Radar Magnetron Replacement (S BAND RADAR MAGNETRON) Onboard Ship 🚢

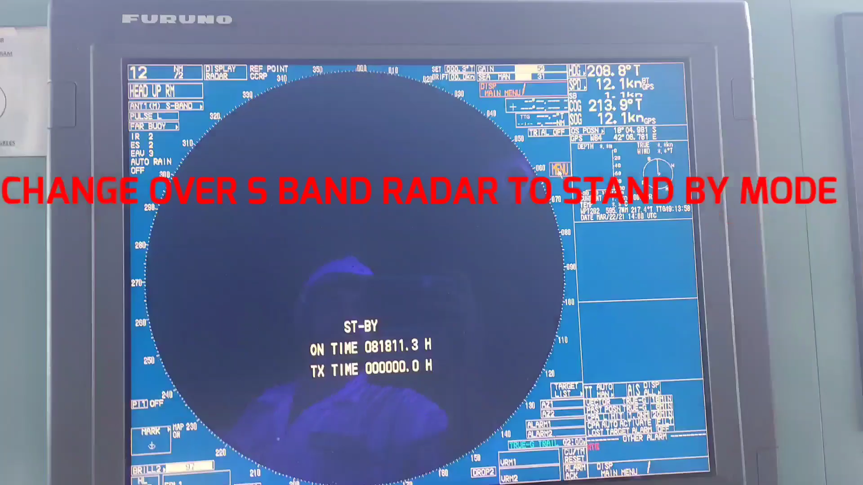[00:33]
radar mode to standby mode now guys operate a push button switch to shut down the system